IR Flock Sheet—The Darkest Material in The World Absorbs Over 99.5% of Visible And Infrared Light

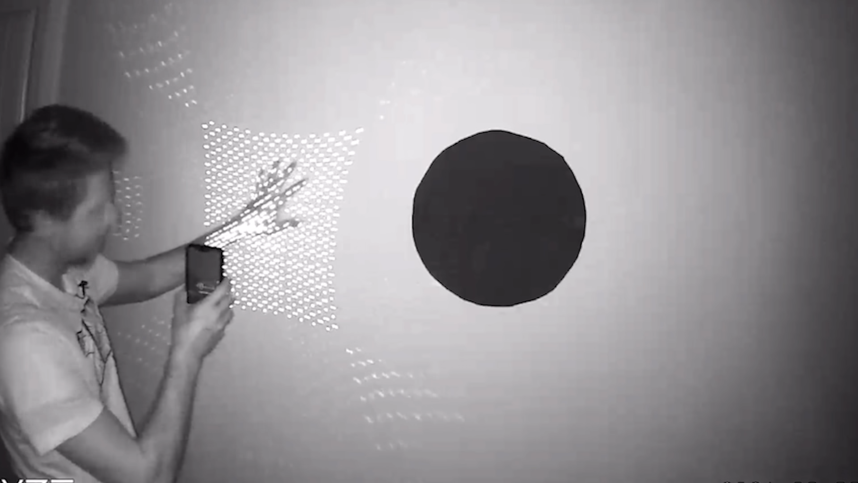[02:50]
So you can see when I shine my infrared lasers from my iPhone here using the lidar on the back of it, that you can see the grid pattern on the wall.
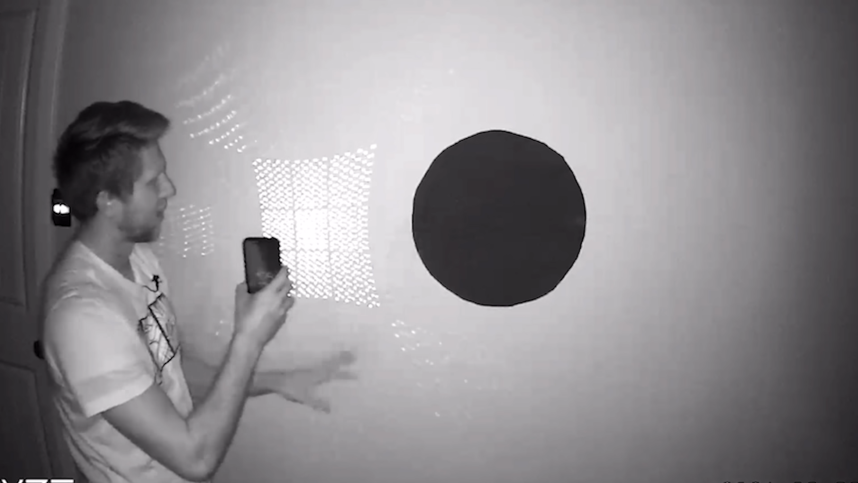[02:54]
But look how visible it is on the regular Musso black flock sheet.
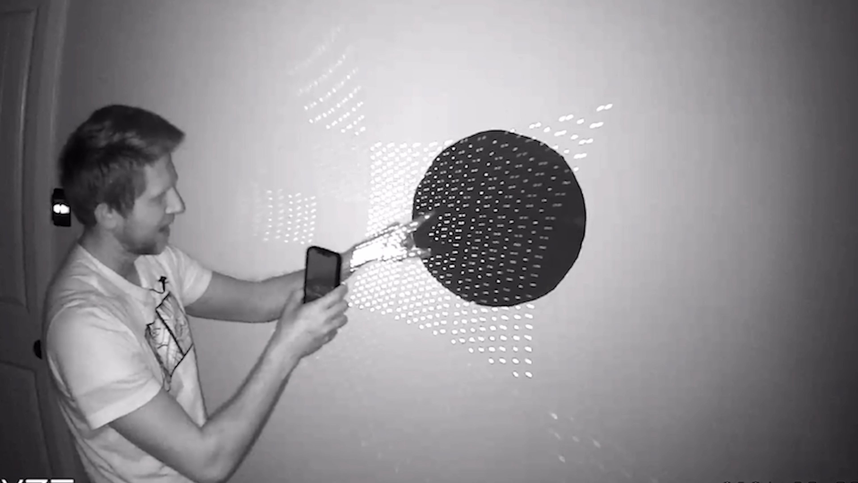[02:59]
So you can easily still see the pattern here so that it's reflecting really well back to the camera.
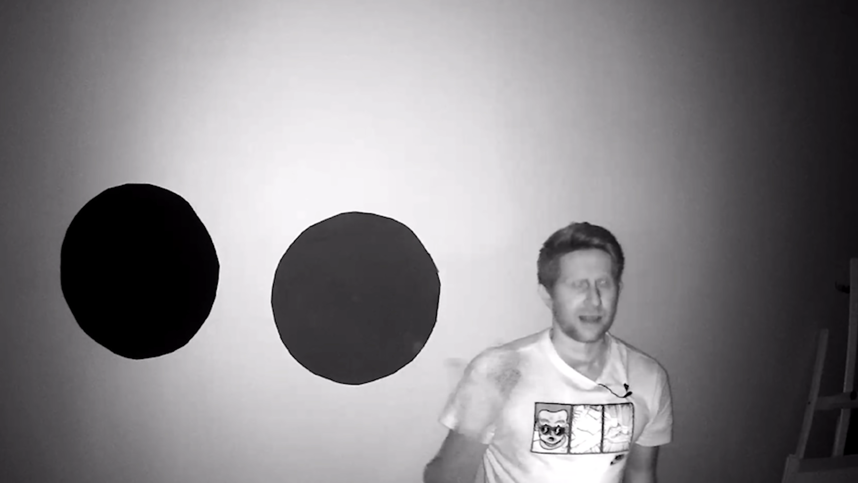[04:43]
The source of the infrared light is coming from the camera itself. It's emitting infrared light and it's recording the reflection of the infrared light.
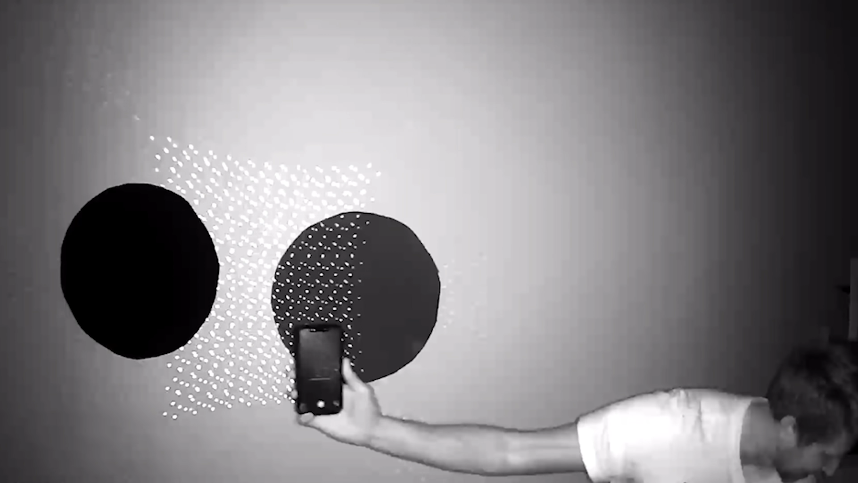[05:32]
That is the weirdest thing. It's literally a hole in the wall. Nothing is reflecting off of that whatsoever. That is so cool.
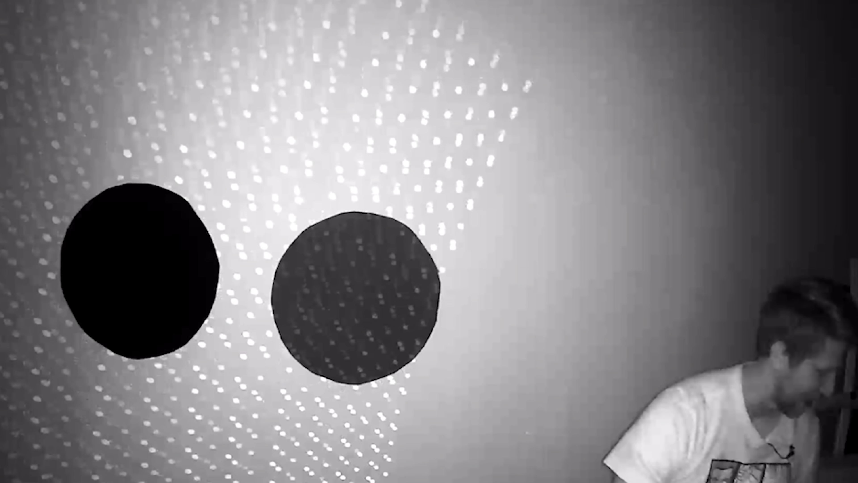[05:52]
It looks like I took a circle and just cropped it out and I just didn't let anything show right there. But it's real life. That's what it really looks like. That is so weird. So I wasn't able to pick up any reflection from this darkest IR absorbing flock sheet.
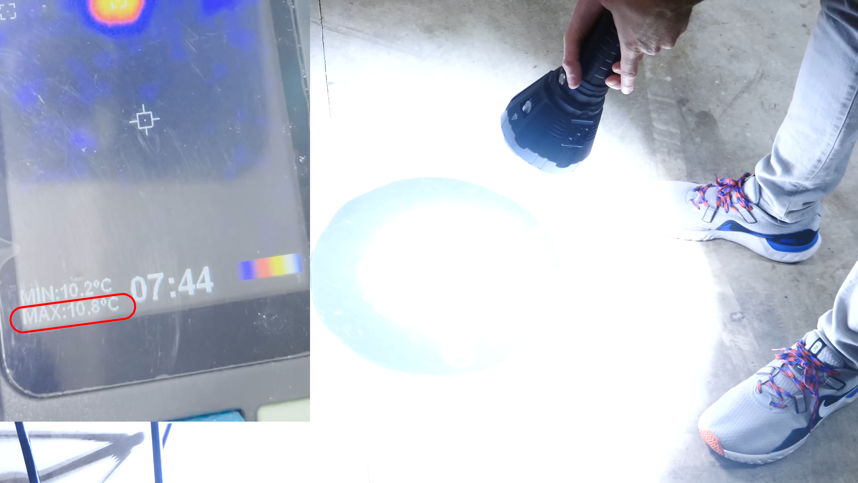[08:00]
On screen: min 10.2°C
Whoa. Oh man look how hot that's getting.